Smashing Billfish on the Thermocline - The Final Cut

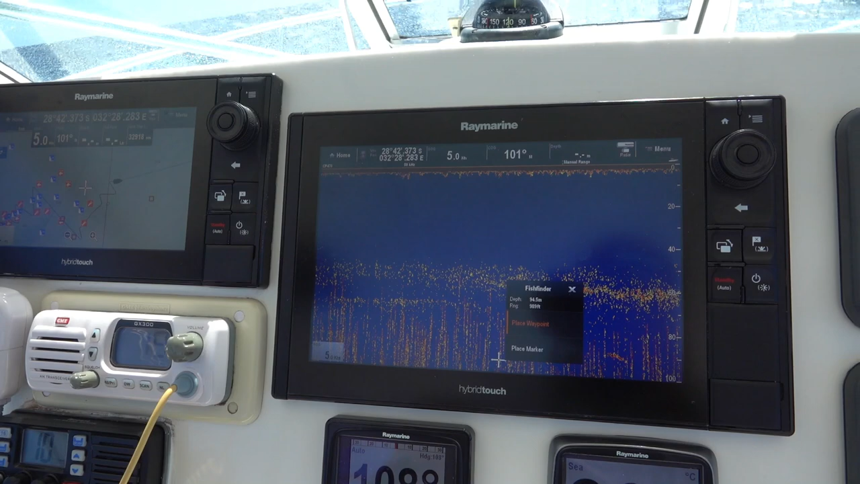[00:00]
we've got a fish showing on the echo.
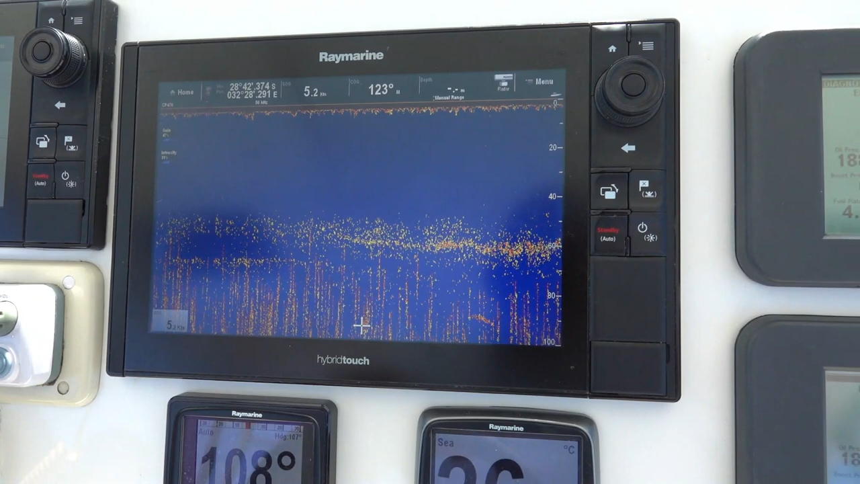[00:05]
Down at 95 meters under the bait.
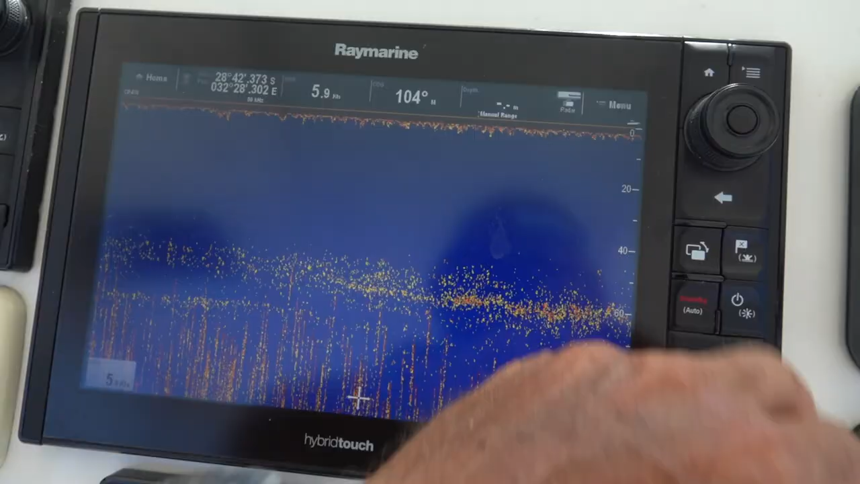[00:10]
Keeps on. Yeah, so that's a marlin at 95 meters below the bait.
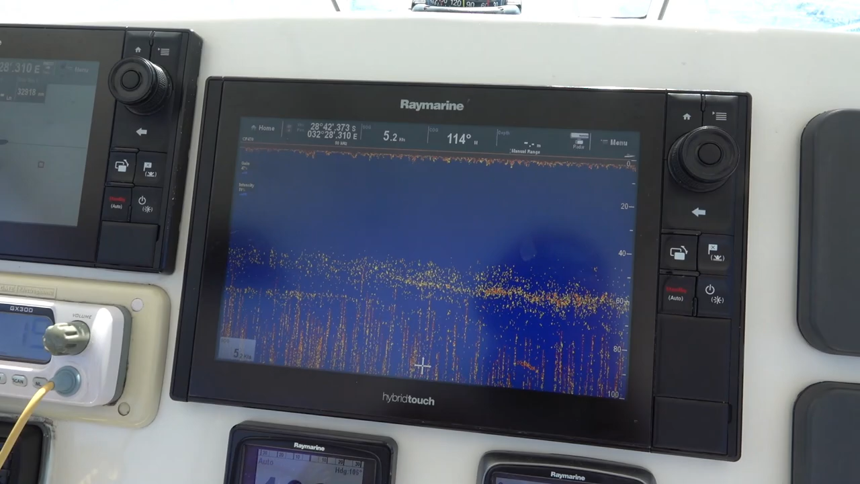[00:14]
There's a section of bait here. You can see I've been working it.
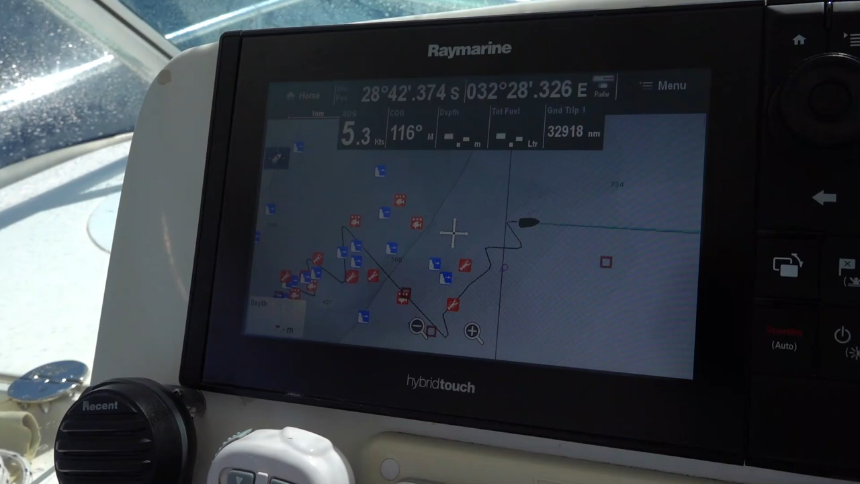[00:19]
You see I've been working that line of bait.
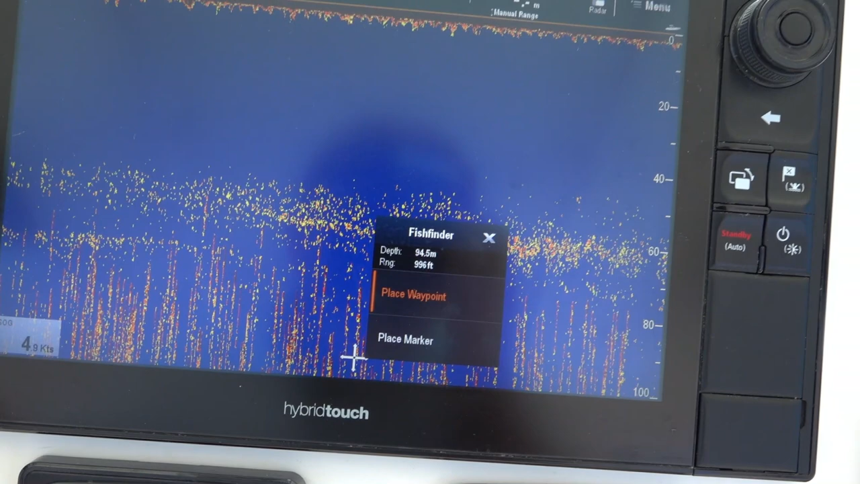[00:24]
Damn thing keeps on, and there's the fish.
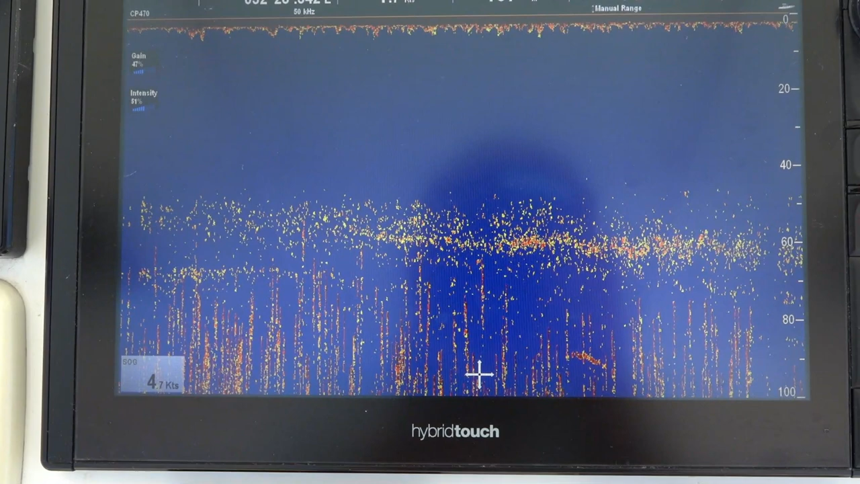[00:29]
Didn't come up though. It's the second, actually the third mark we've seen today.
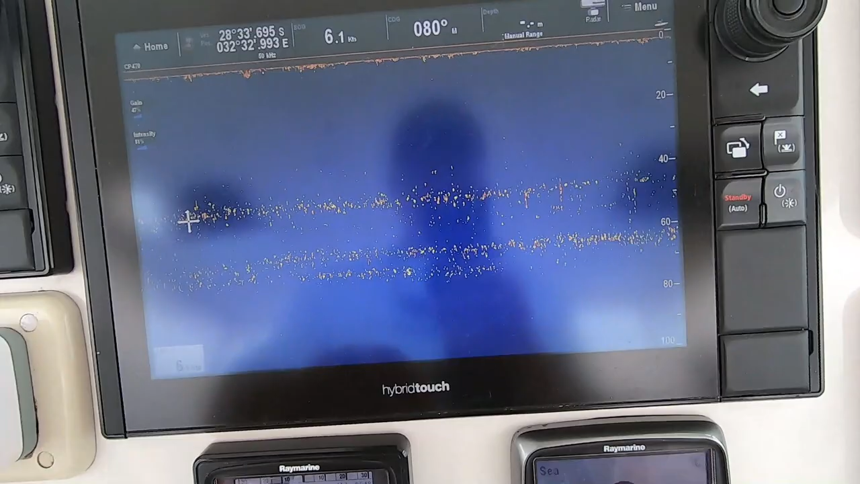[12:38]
On screen: speed 6.1 kn
Now, what you've been working, you can see these little scratch marks. Those little scratch marks there.
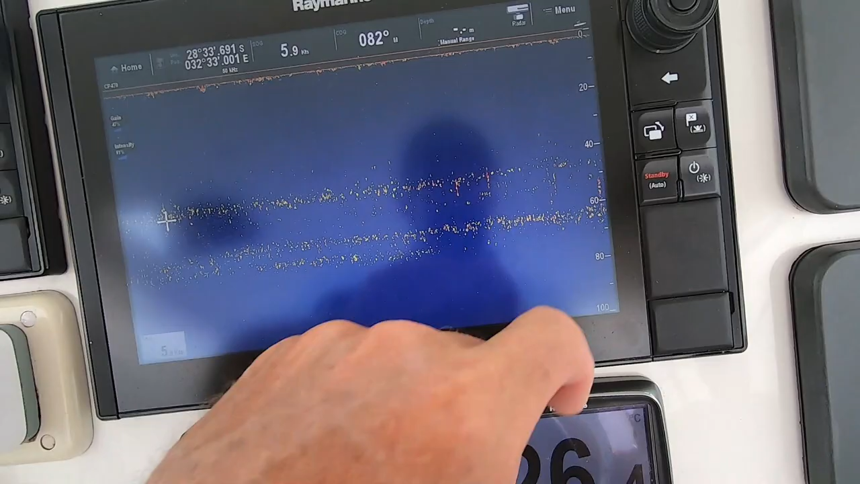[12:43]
On screen: speed 5.9 kn
That's a very light thermocline. You'll see it'll improve now. Now, as you can see with the reflection.
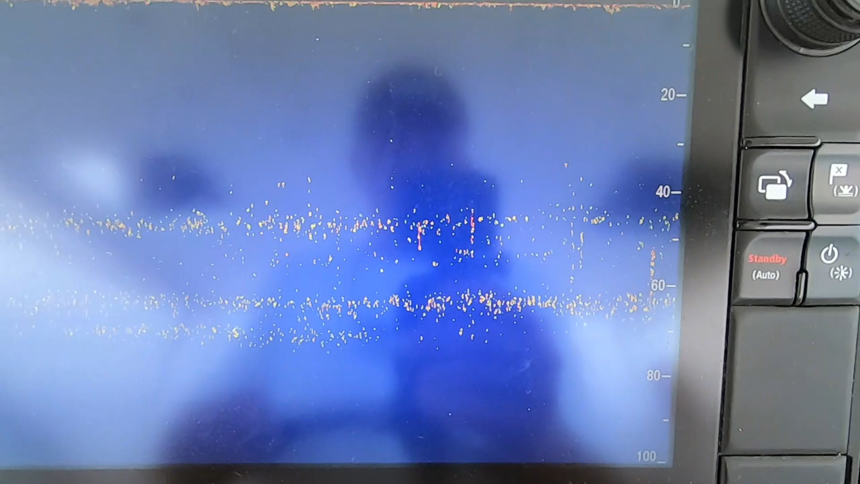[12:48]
Yeah. You see those little scratch marks like that there? No!
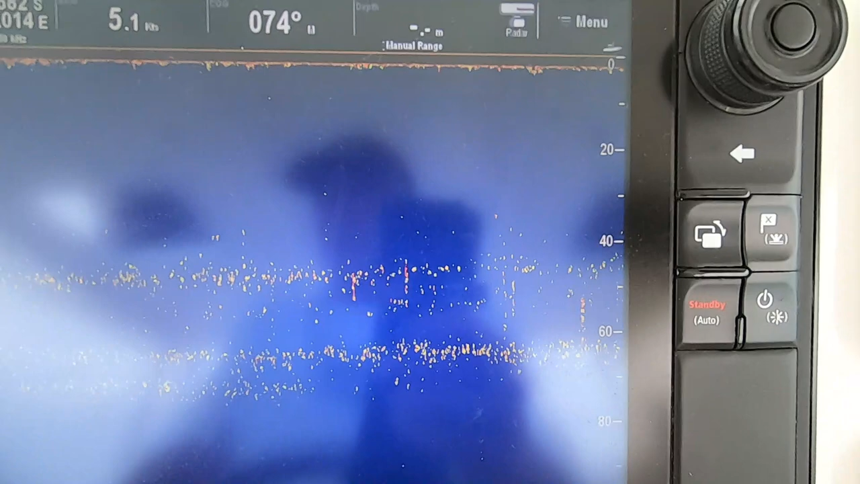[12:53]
On screen: speed 5.1 kn
So I'm just working on and off that thermocline.
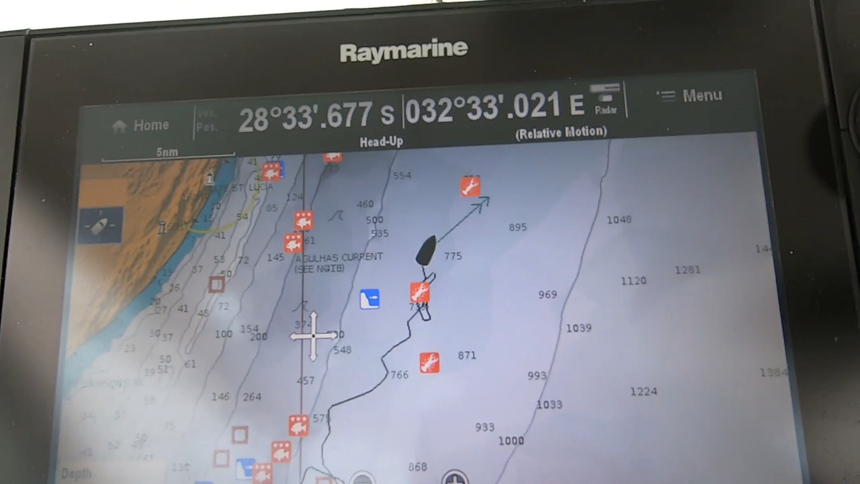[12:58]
And we like to work on the apex, the edge.
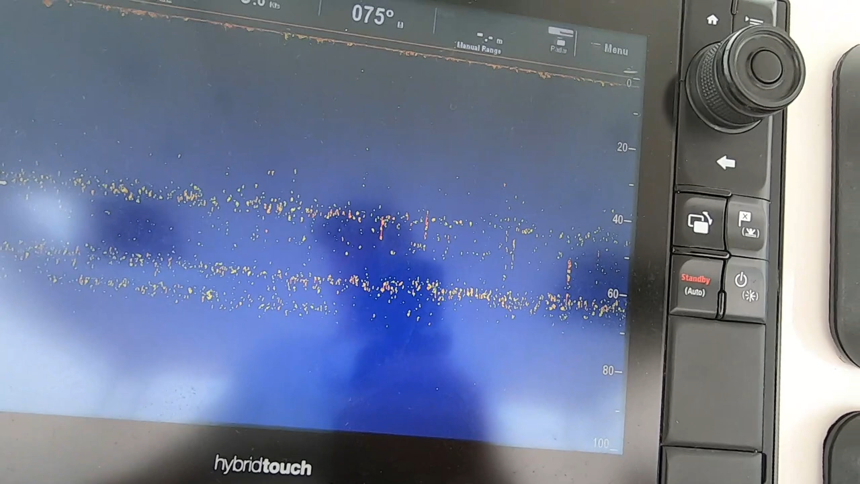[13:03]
The fish is sitting exactly where it's supposed to be sitting.
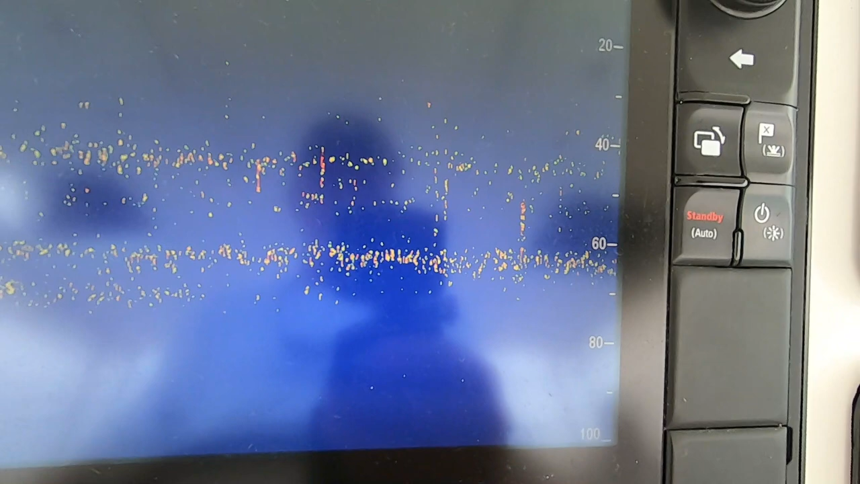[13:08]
Turning back onto a little bit more now, it should get a bit stronger.
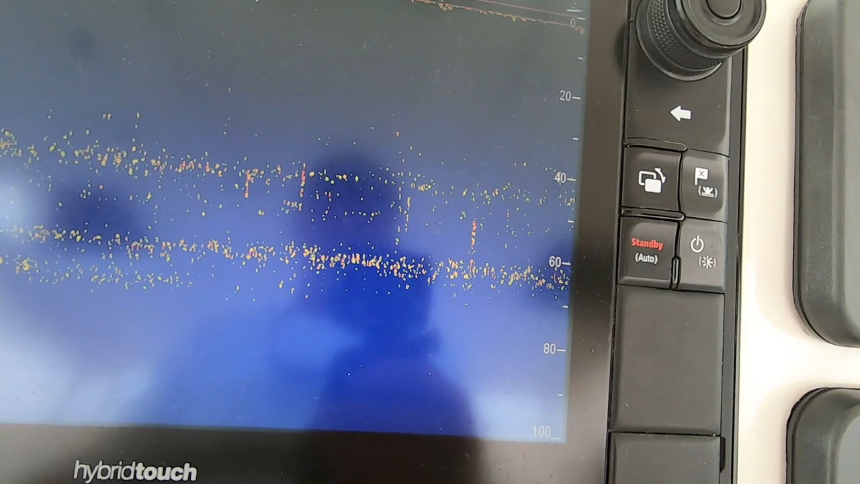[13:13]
Just turn a bit more into it.